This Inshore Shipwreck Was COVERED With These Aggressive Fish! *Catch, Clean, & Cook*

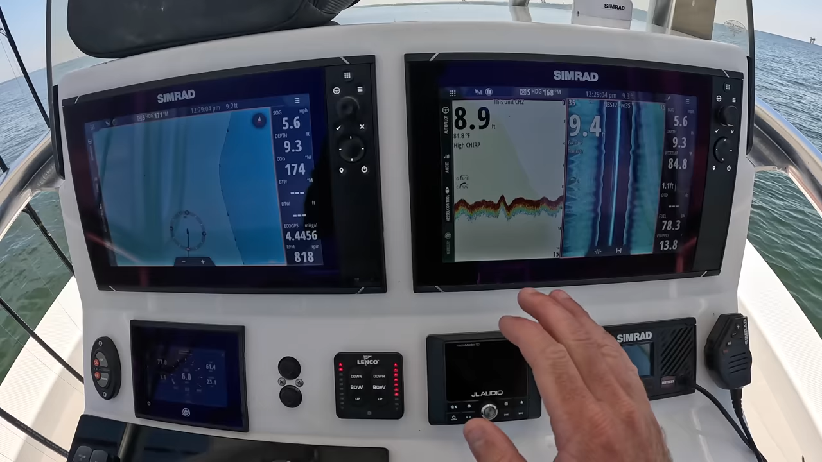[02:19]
On screen: water 84.8°F
here and i use this a lot finding structure not so much looking for fish maybe bull reds or kobe or something when i'm offshore but this is a great tool to be able to find structure and i'll show y'all what i'm talking about here in just a second
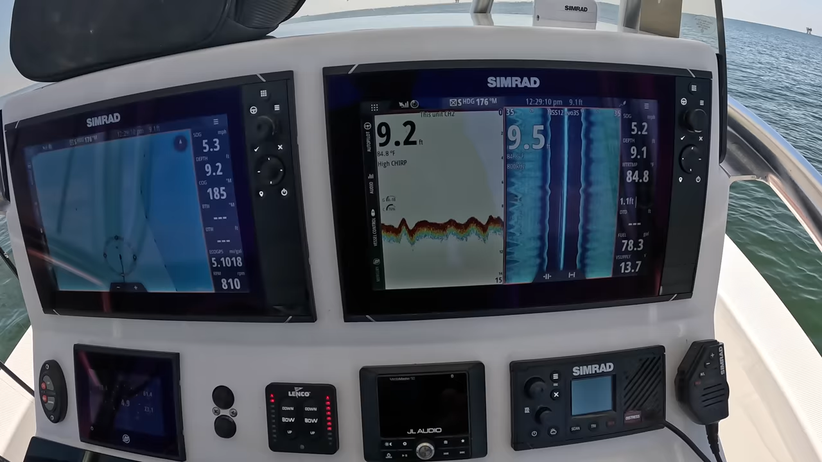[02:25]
On screen: water 84.8°F
you should see it come up here any second now so
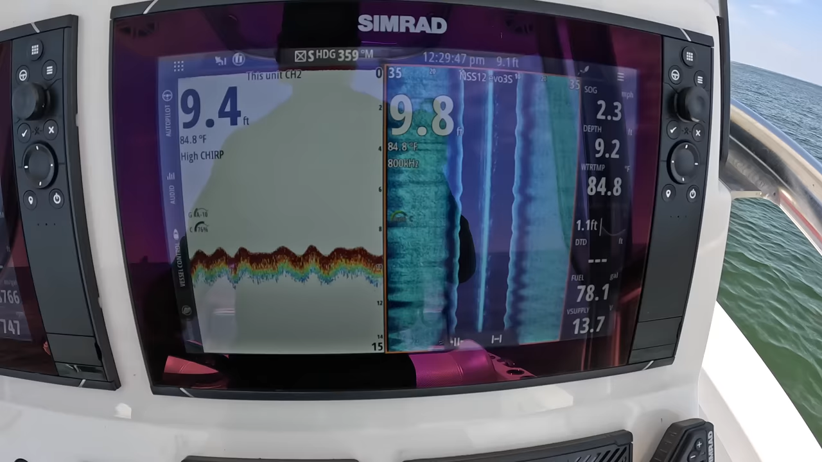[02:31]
On screen: water 84.8°F
if you're not familiar with side scan this is our actual depth nine and a half foot this is how far it's
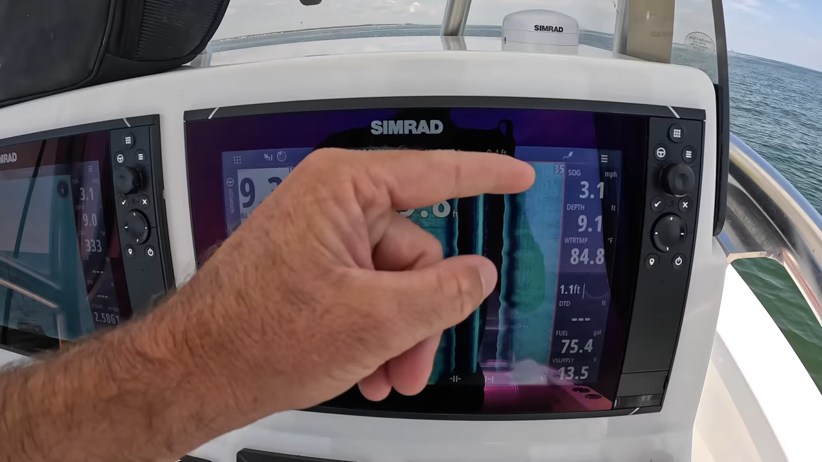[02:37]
On screen: water 84.8°F, speed 3.1 mph
looking out on both sides of the boat 35 feet and if we see any kind of structure
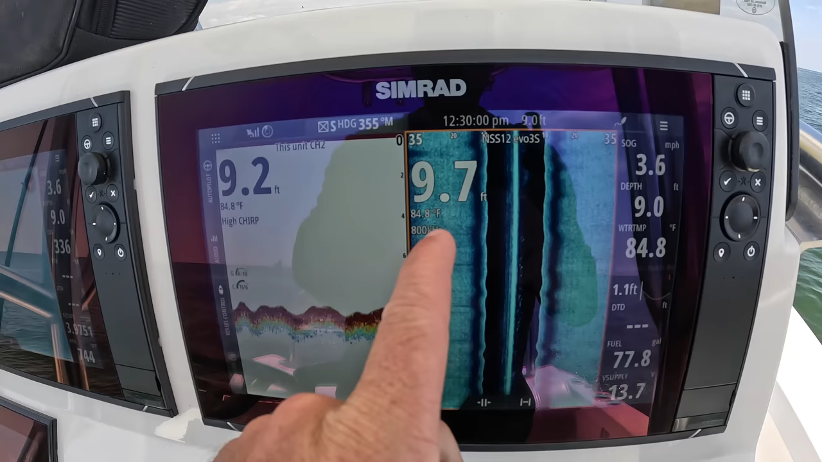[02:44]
On screen: water 84.8°F, speed 3.6 mph
we'll see it on these spaces right here and it's pretty obvious when you come across something and
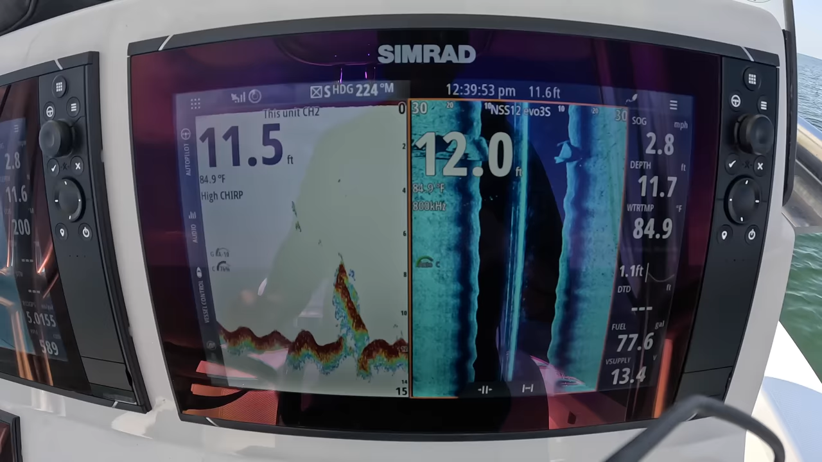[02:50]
On screen: water 84.9°F, speed 2.8 mph
there's our structure right there and right there marking a few fish
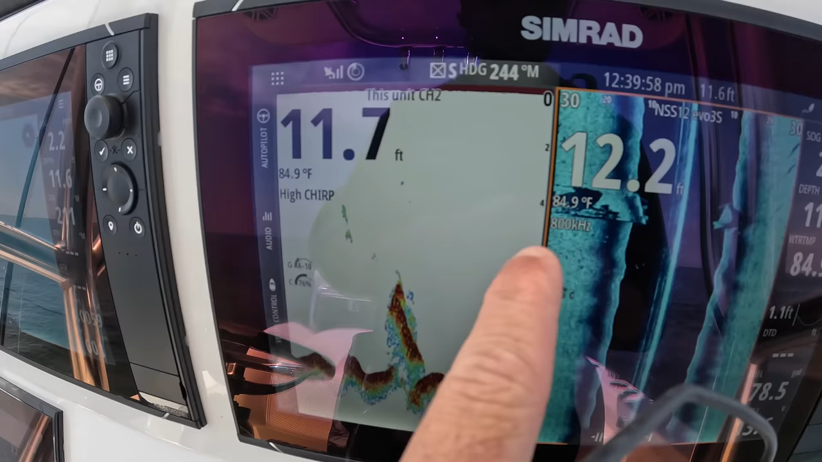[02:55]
On screen: water 84.9°F
on it but that is obviously some kind of structure there i think it's some kind of shipwreck so we're going to drop
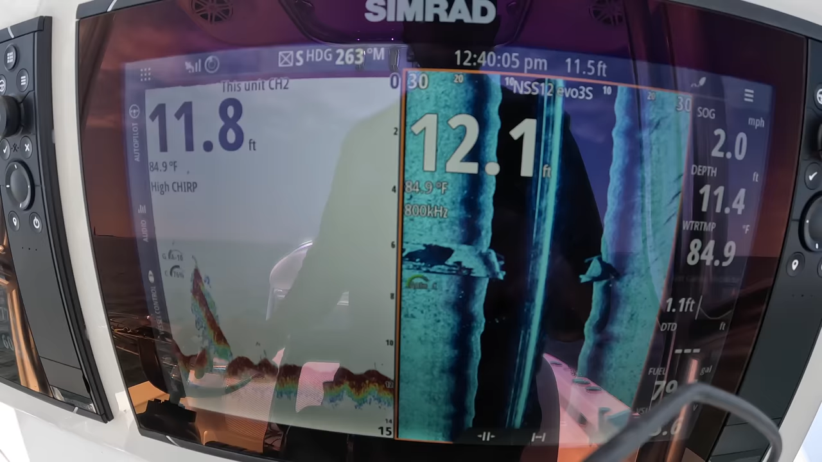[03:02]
On screen: water 84.9°F, speed 2.0 mph
some uh some artificial baits down and see if we can get tight on something i didn't stop